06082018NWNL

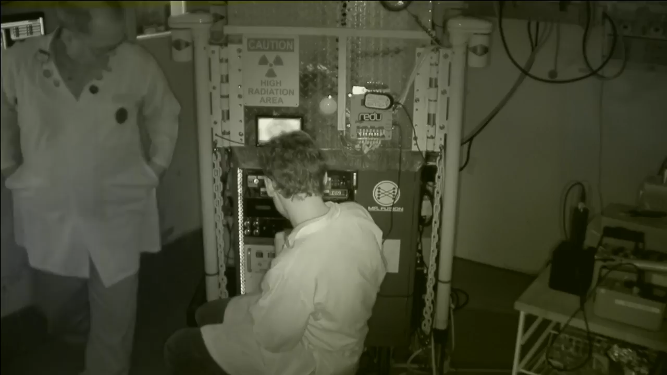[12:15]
Okay, so number two MFC enable, go ahead and set gas flow to what, 2.5-ish for now?
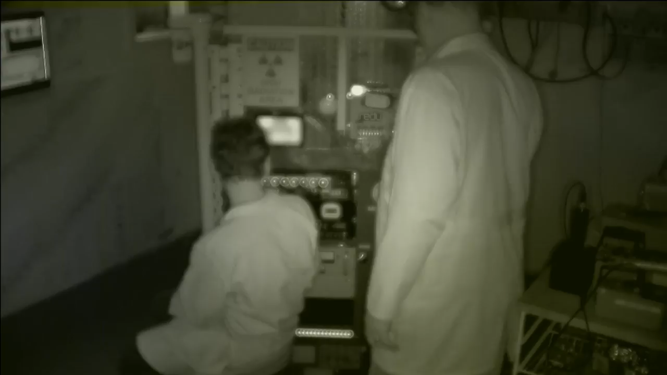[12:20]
2.5, yeah, we'll just watch, see how Yeah, I got that set already.
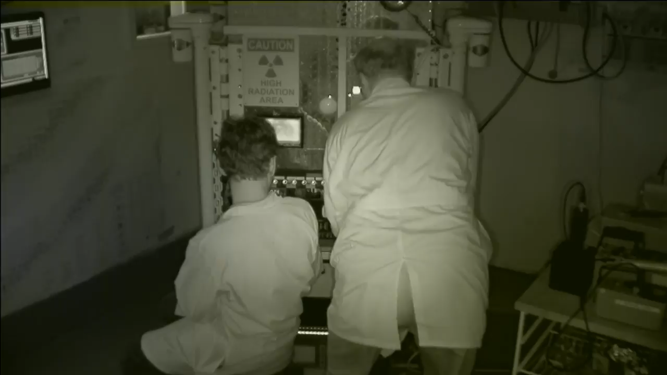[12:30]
Which is a little bit more than that. Okay. So, Poiser at 0.2. What did you get this thing at? 70,000. We're going to go ahead and drop voltage, leave it in constant current.
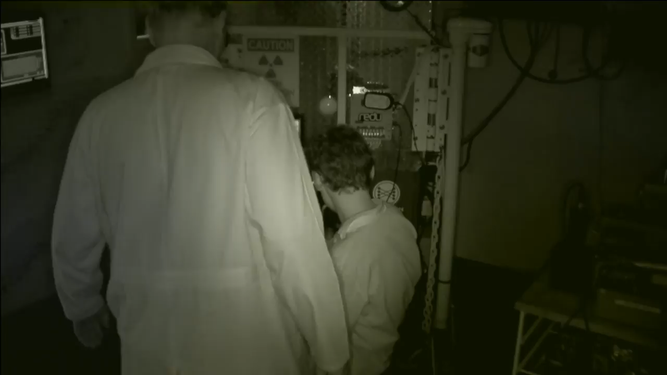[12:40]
This is a very, very nice 100,000 volt power supply here. This thing's kind of magical. Oh, the camera went into infrared. Huh, that is interesting.
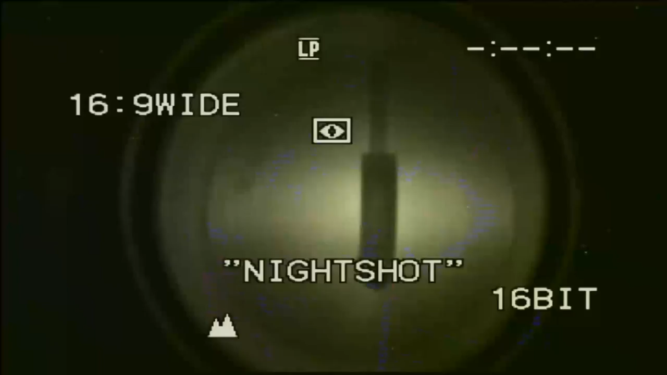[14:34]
There you go. So we're not producing any neutrons yet or very much radiation at all. We're only at 9,000, 10,000 volts.
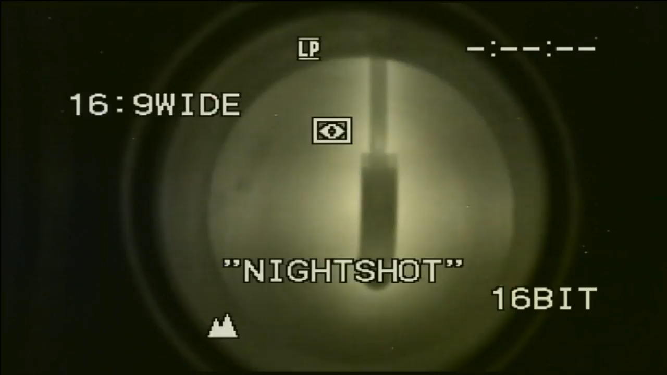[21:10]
So that's the chamber view right now. So we're just a lot of D2, and that's going to do is ignite a plasma entire chamber, and that's going to kind of scrub the walls off. I will admit we turned this thing on a little bit quickly tonight, so we didn't really give it much time for the diffusion pump to pump on the vessel and really pull all the contaminants out. But that's what you do when you're going live. So I'll let that flush back down and then go back to regular ops. Yeah, and you'll find that just cleaning out the line, making sure that...